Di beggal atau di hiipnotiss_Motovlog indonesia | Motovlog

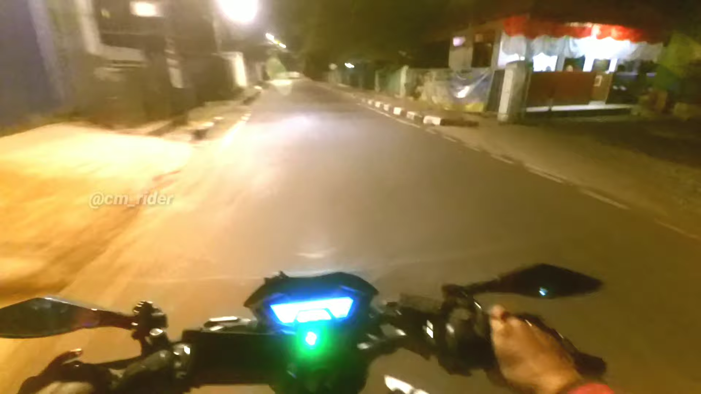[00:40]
wah polisi bobo banyak banget nih 1, 2, 3, 4,
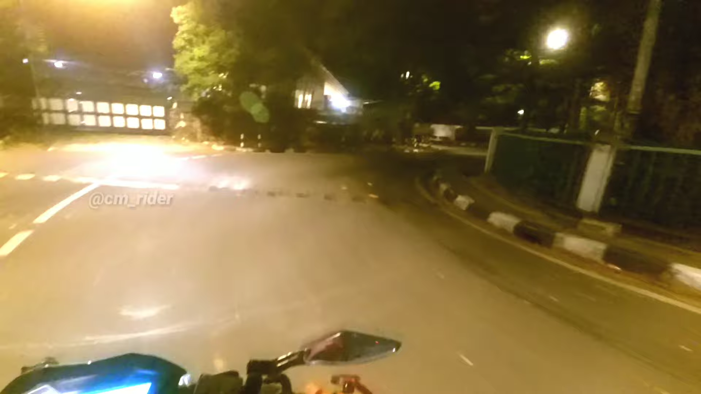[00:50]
5 boh ada 5 langsung banyak akal ini wow sepi juga ya sepi sepi